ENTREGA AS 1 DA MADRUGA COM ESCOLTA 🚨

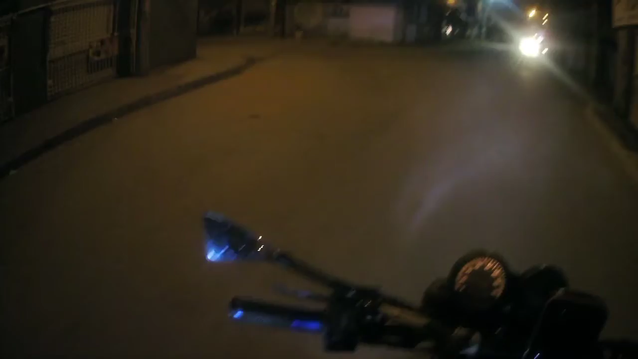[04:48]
Bora por aqui, te mostrar a altura do farol da moto.